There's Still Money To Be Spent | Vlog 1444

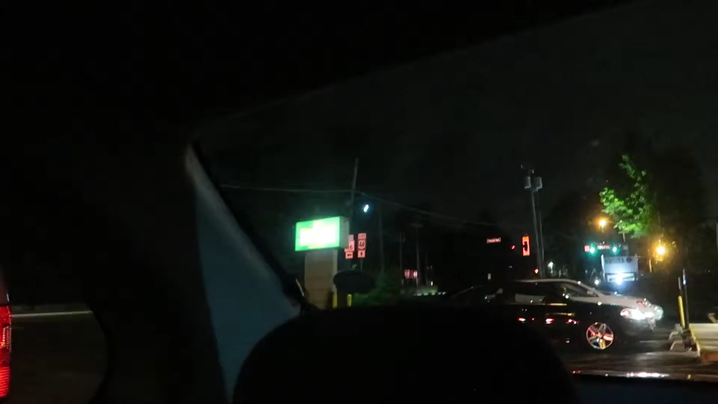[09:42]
getting dark you can't tell what that sign says I don't think but it's bright it's bright it's